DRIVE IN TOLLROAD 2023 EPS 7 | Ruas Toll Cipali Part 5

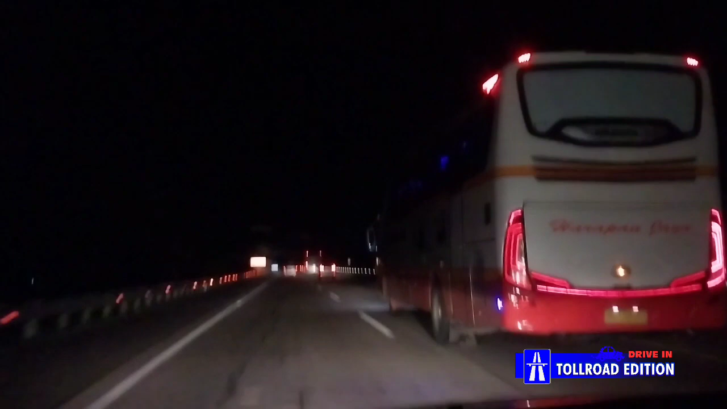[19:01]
Masih di Indramayu coy. Berhenti-berhenti mulu. Berangkat jam 8 juga jalan.